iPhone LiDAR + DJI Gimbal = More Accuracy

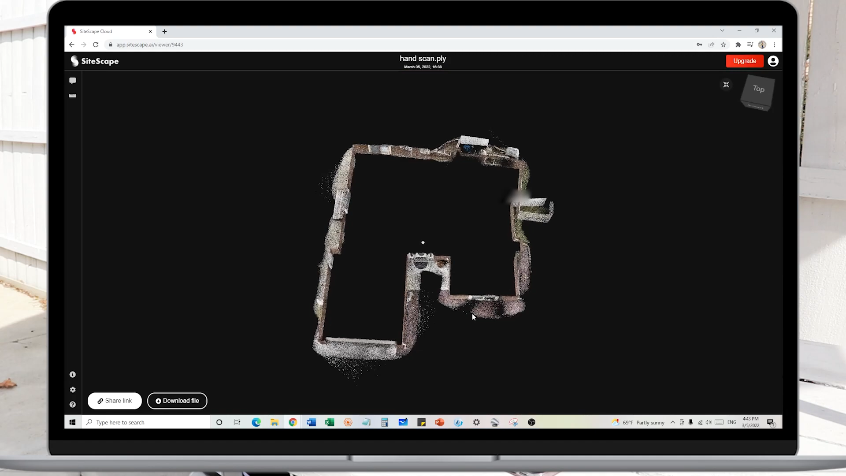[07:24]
If I come here to the download file I have the option to download this as an RCP file.
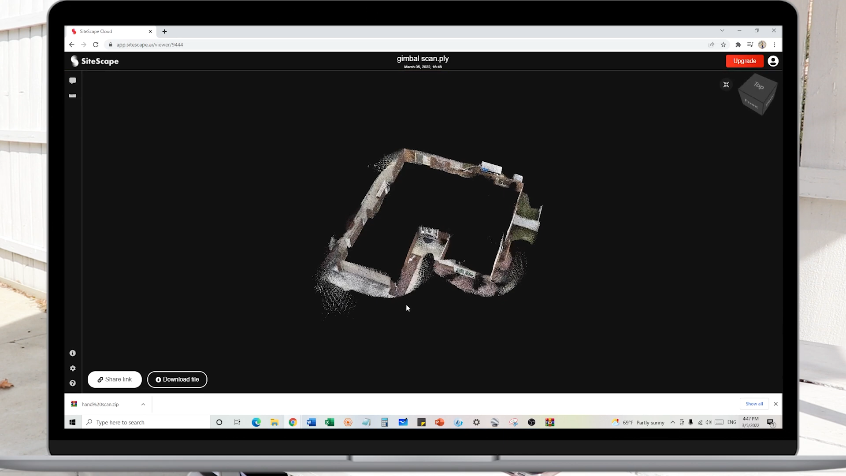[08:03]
I'm gonna click on download file and select the RCP file extension.
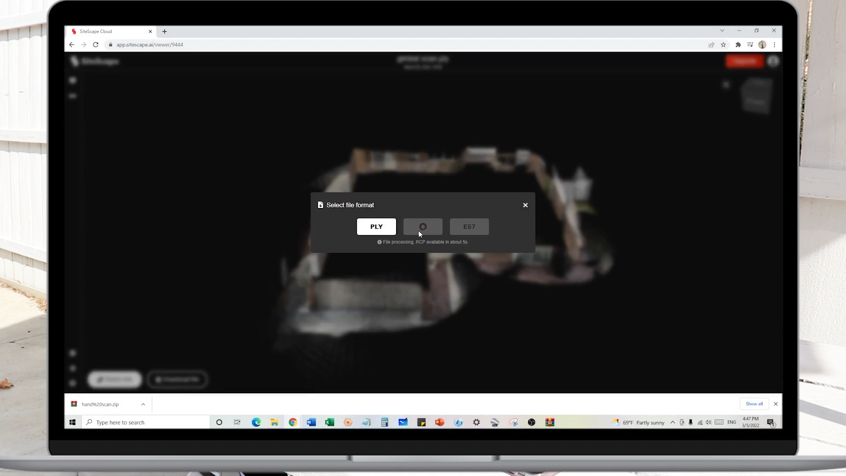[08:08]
Once the downloads are complete I can go into my file explorer go into download
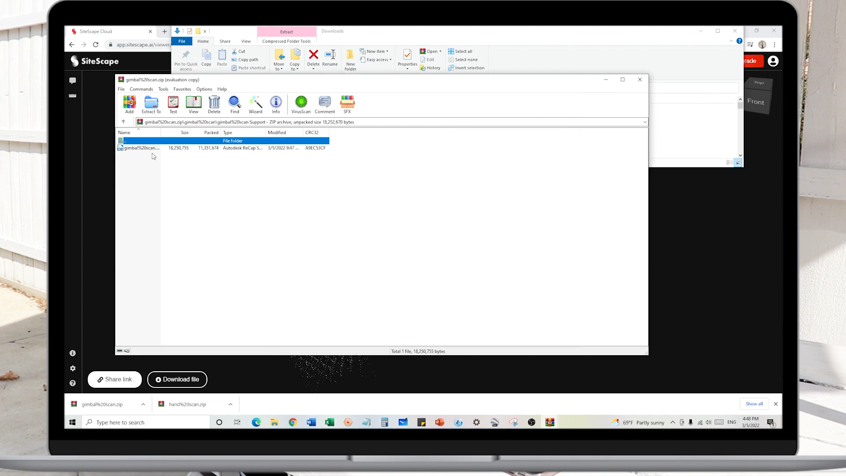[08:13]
folder and see both the hand scan and the gimbal scan are in a zipped folder. I'll extract both of these and so now I have the RCP point clouds for both data sets.
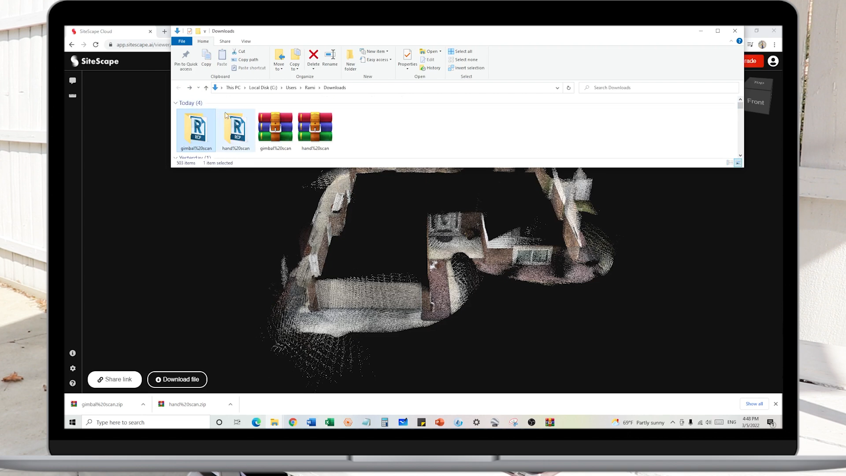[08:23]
Now we're gonna load up AutoCAD Civil 3D. Inside of Civil 3D I'm gonna go under the insert tab and select the import point cloud.
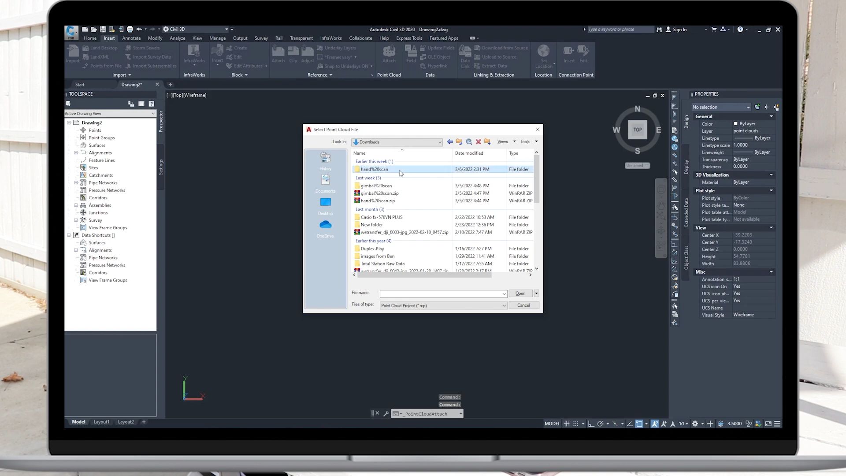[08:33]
I'll start with importing the hand scan.
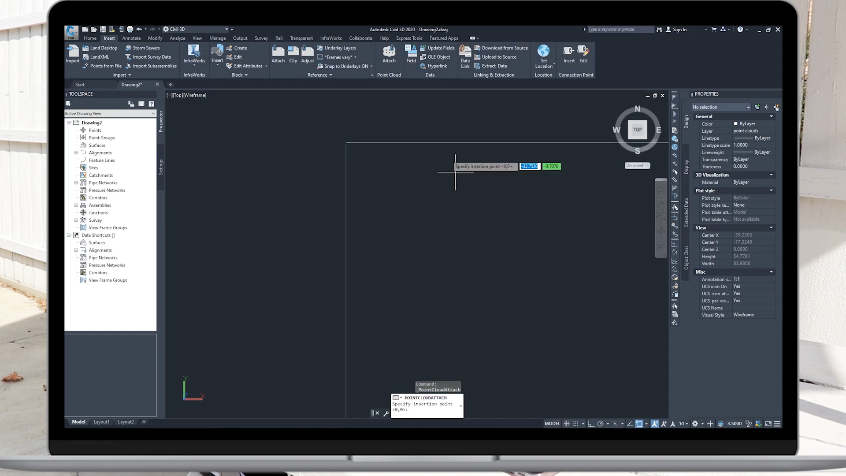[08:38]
I'll select hand scan RCP and if we take a look here we can see the RGB values of
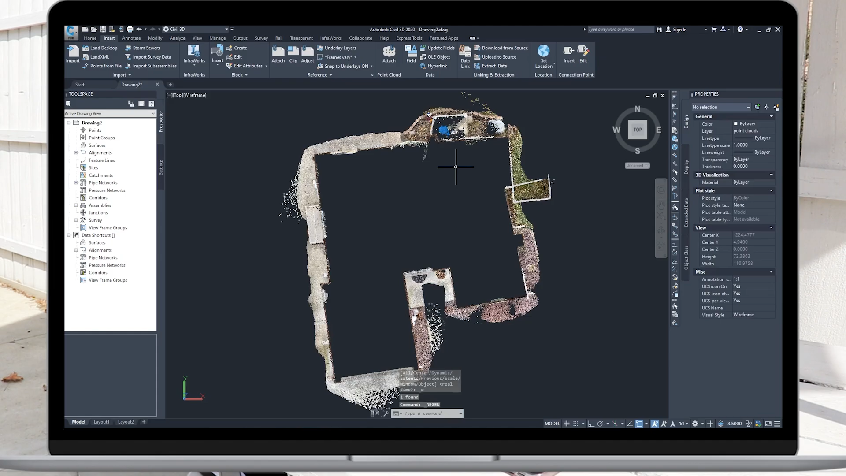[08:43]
all the points and if I zoom into here where the fence is we can see we have some
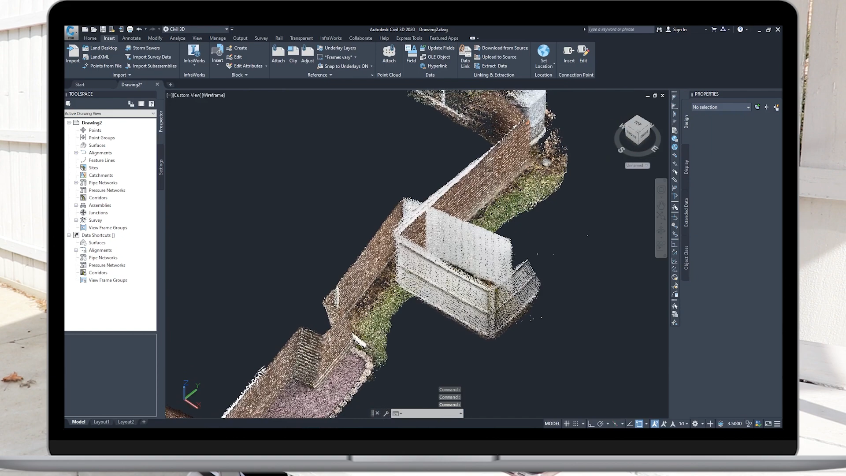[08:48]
major drift problems here from the starting point to the ending point. Remember this is the same fence so really we shouldn't be seeing this much drift but unfortunately that's the result of using the iPhone without any kind of stabilization.
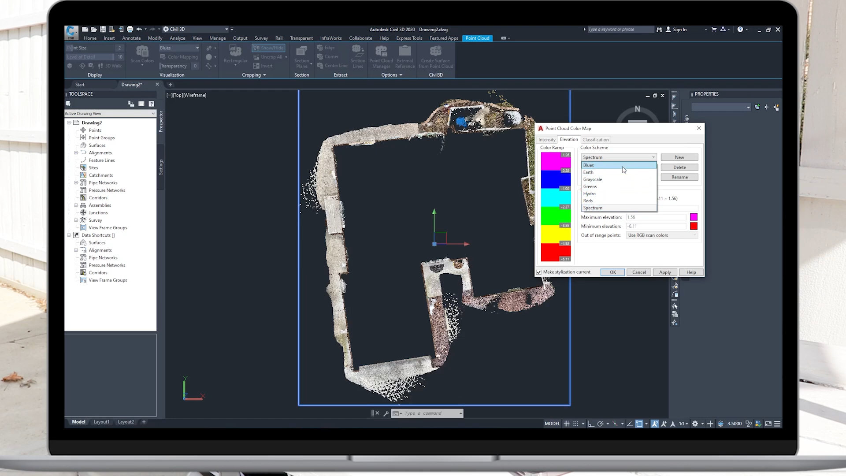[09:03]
I'll go into the color map and I'm gonna change this point cloud to blue.
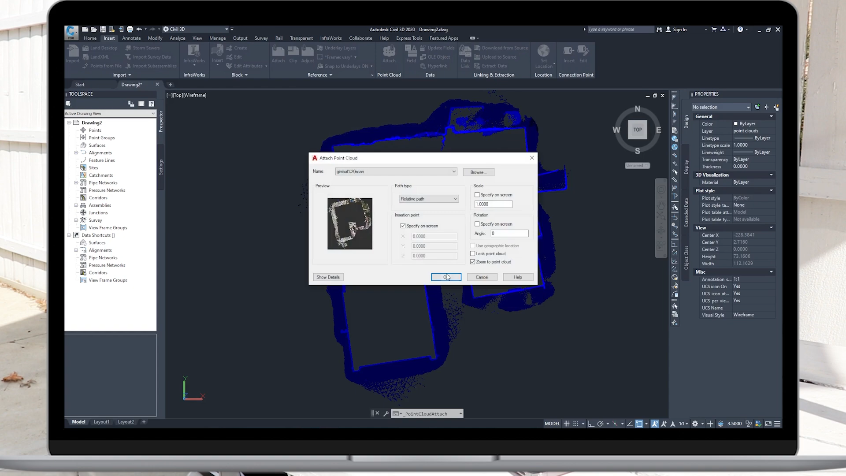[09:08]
Now let's go ahead and import the gimbal scan and again we can see the RGB values and when I zoom into the fence we can see that this is a much better result.
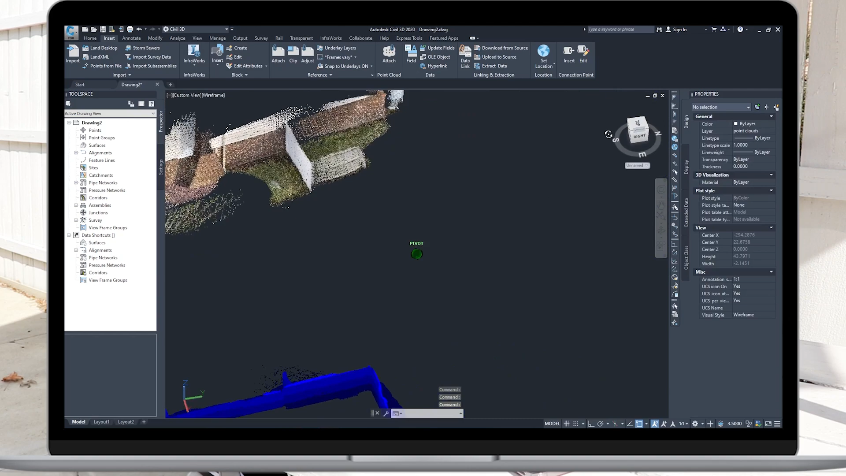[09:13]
We'll do the same thing changing the color mapping to green
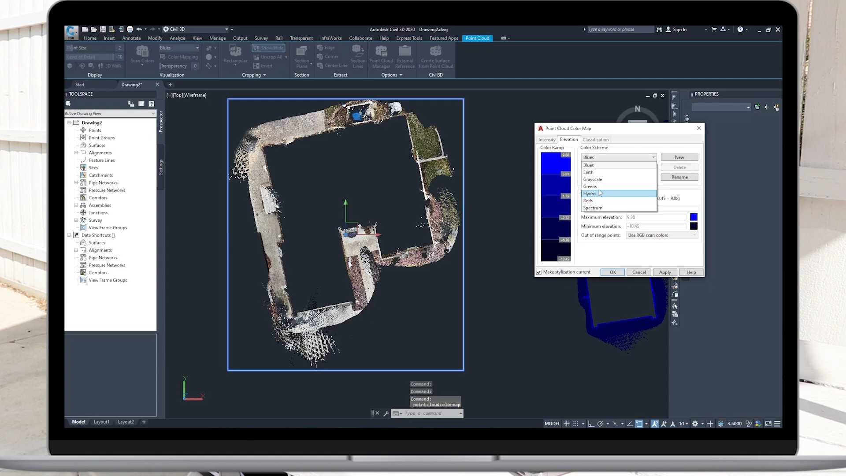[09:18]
and that way we'll be able to see the blue point cloud and the green point cloud and know which scan belongs to which data set.
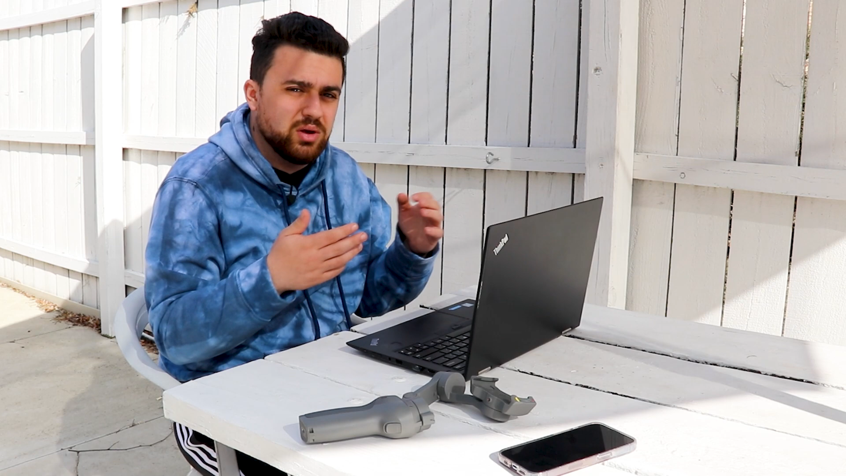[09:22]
Now I'm gonna use the polyline command to extract features
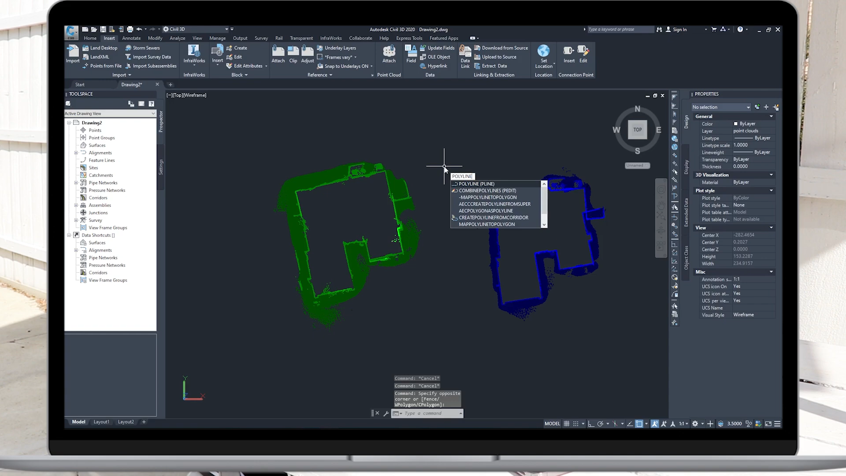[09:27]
out of these point clouds and I'll start to extract the side of the house as well as the fence. We'll start by extracting points off of the blue point cloud and once we've done that I'll select both of these point clouds and change their color to blue.
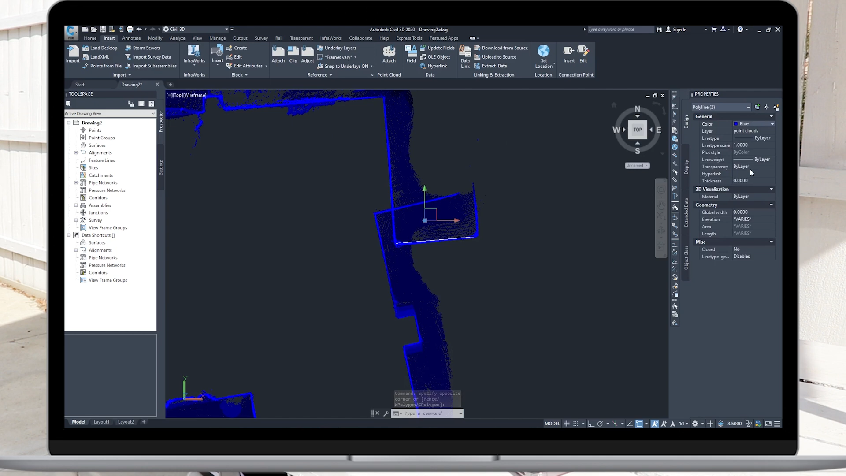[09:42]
Now I'm gonna do the same thing extracting the side of the house and the fence in the green point cloud. Now we've extracted those features we'll change the color to green
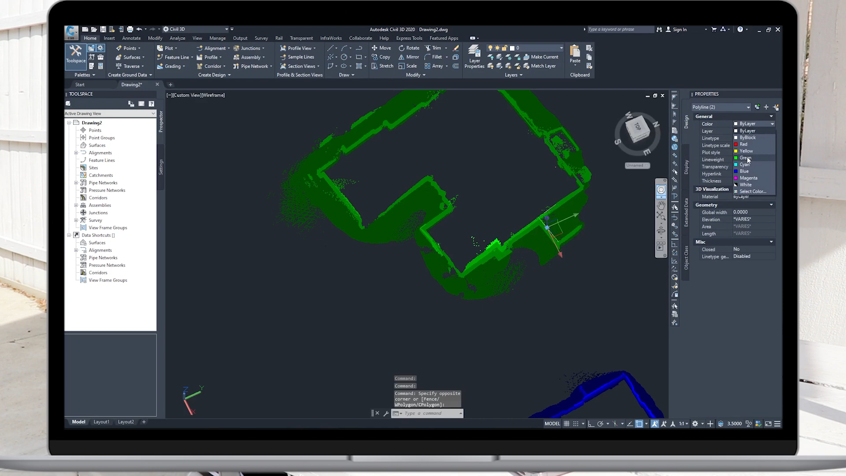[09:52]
and now we can just freeze the point clouds and get them out of the way.
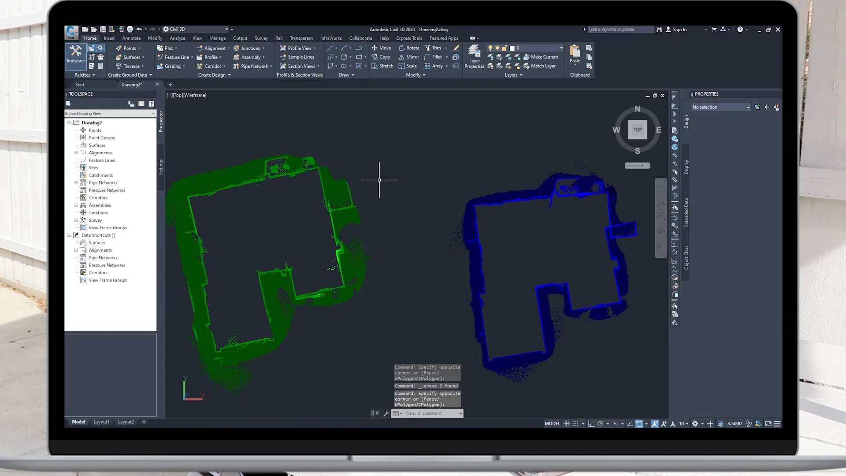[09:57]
Now using the dimension tool I'm gonna find the error in the location of the fence as well as the angular error of the building.